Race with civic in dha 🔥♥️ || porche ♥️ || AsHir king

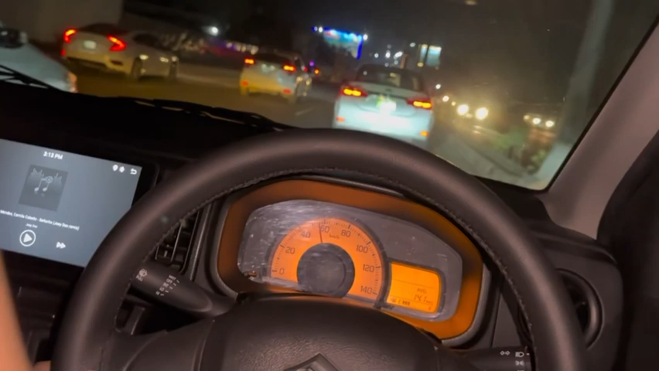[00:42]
खैर अभी हम जो है ना निकल आए हुए हैं ऑल्टो पे, और बाकी जो अपडेट है ना आपको वहाँ पर जा के देंगे। यार ऑल्टो का ये बहुत मसला है कि इसकी ना नॉइज़ बहुत ज़्यादा अंदर आती है।
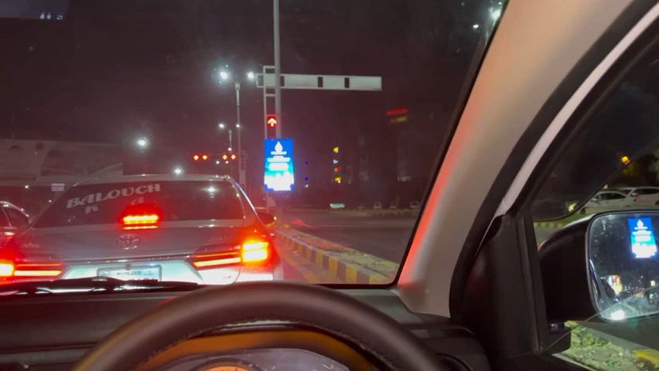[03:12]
सिग्नल पे खड़े हैं, बाकी अब देखते हैं क्या होता है, आज हम जा पाते भी हैं कि नहीं।
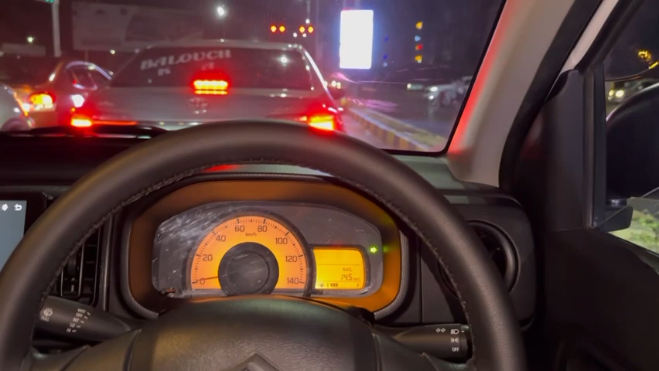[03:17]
काफी देर बाद आए हैं वैसे हम।
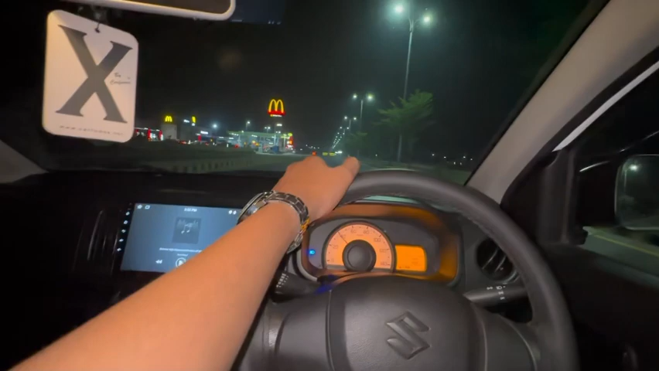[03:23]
लो जी फ्रेंड्स, ये जो पेट्रोल पंप है ये अभी अभी बना है फ्रेश, और अपना अपना मैकडोनल्ड्स ये रहा है? और ट्रैक मेरे ख्याल से आगे होता है ना? हाँ। है नीब? एक जान दे। ये टायर शायर, हाँ यही है, ये शॉप सी टायर वाली। ये बड़ा सीन है यार, ये zigzag वाला चेक करो। ओश
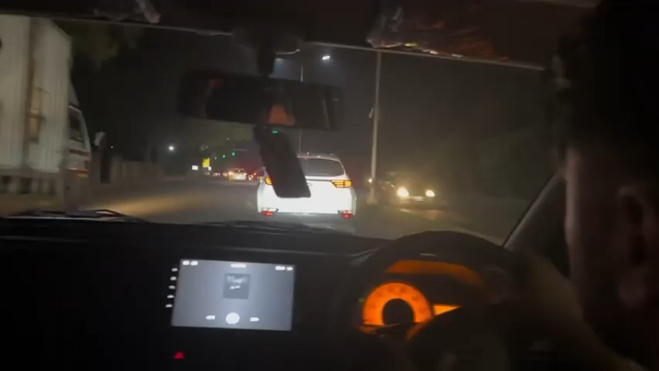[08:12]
स्लीप वाला दूर दूर तक नजर नहीं आ रहा।